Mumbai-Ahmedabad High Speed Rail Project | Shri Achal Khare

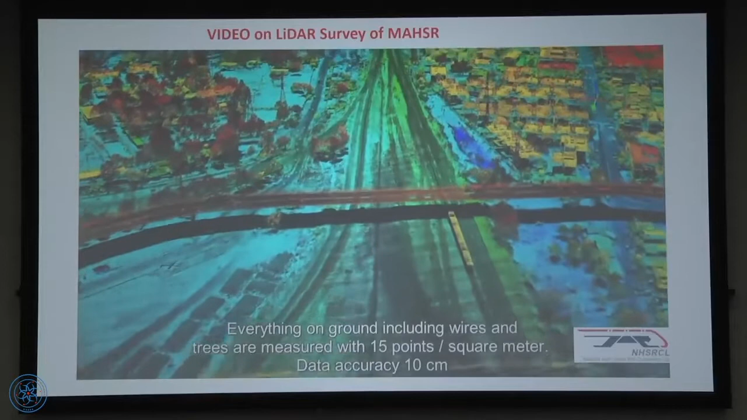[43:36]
And this is the point cloud data, which this is 15 points per square meter
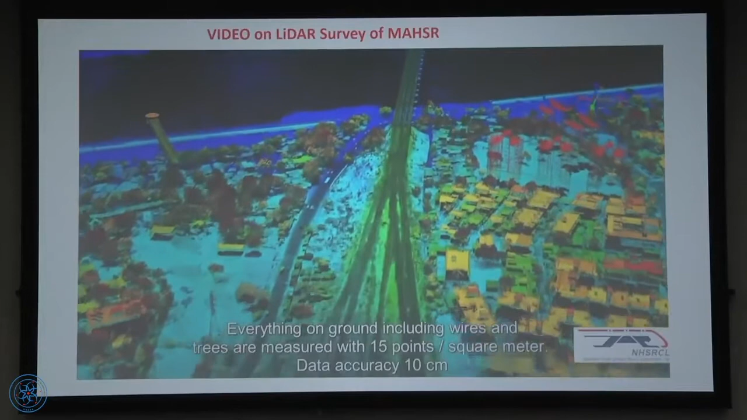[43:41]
is capturing.
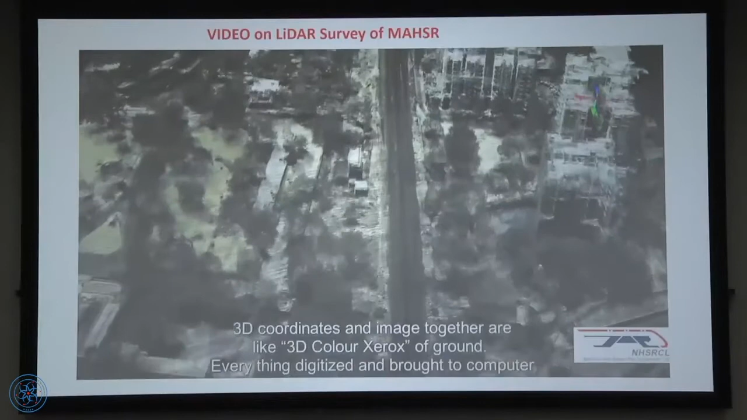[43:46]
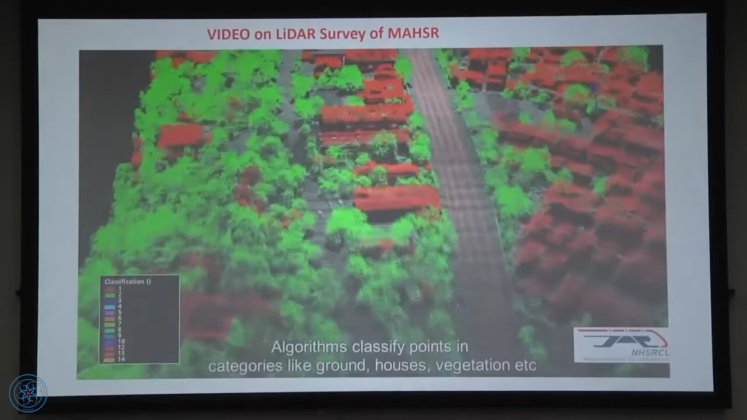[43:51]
Color difference is because of the levels, different level.
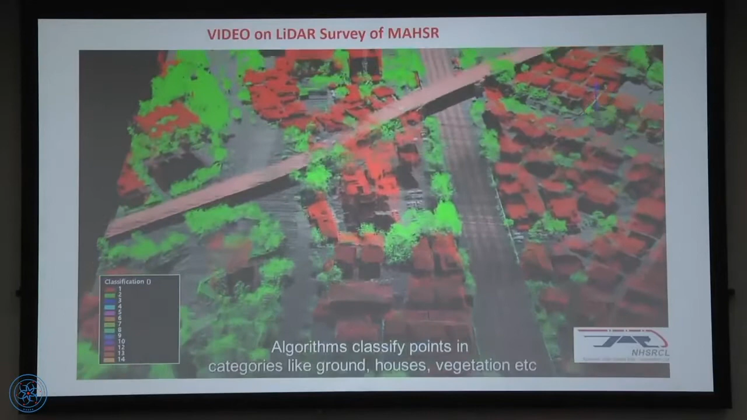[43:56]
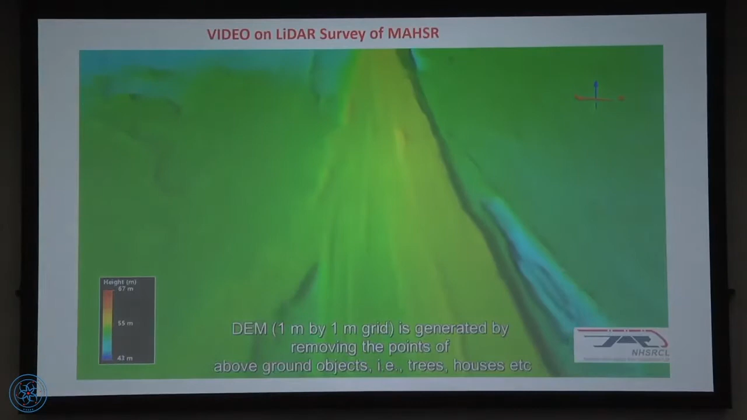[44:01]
So you remove this and then you get the digital model.